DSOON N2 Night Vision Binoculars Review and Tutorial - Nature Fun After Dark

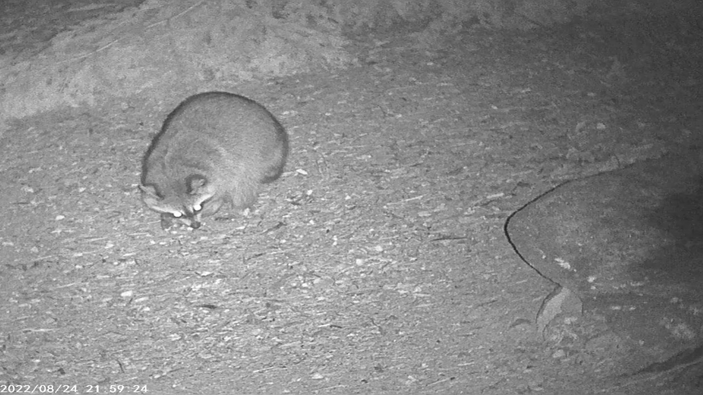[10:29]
It's interesting that the raccoon that arrives and puts its foot on the slug has absolutely no interest in eating the slug, illustrating that even raccoons have their culinary standards.